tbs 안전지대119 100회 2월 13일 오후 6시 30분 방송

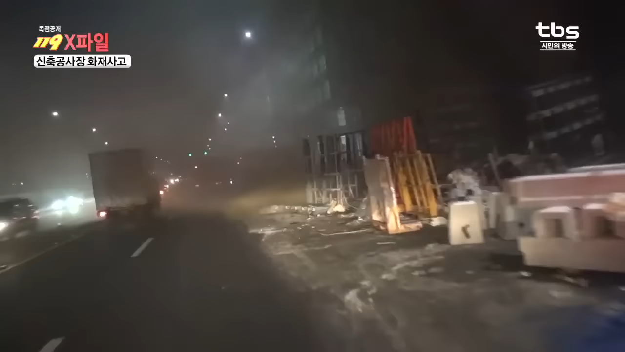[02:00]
공사 중인 건물 전체가 화염에 휩싸였습니다. 불길은 손을 쓸 수 없을 정도로 거세게 건물 전체로 번져나가는데요.
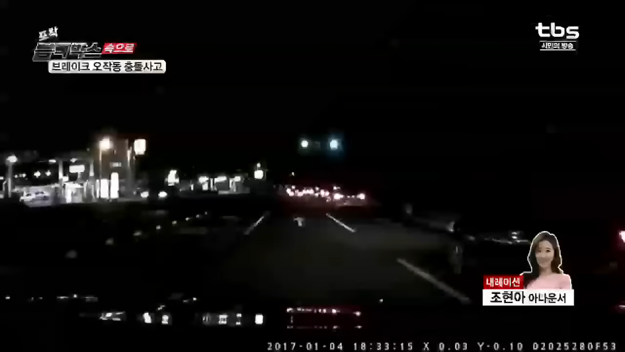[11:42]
퇴근길 주행 중입니다. 갑자기 방향을 틀어 중앙분리대를 들이받는 차량. 이게 어떻게 된 일일까요? 운전자가 차를 멈추려고 여러 차례 시도했지만 브레이크가 도통 듣질 않았다고 합니다. 정말 아찔한 상황이죠.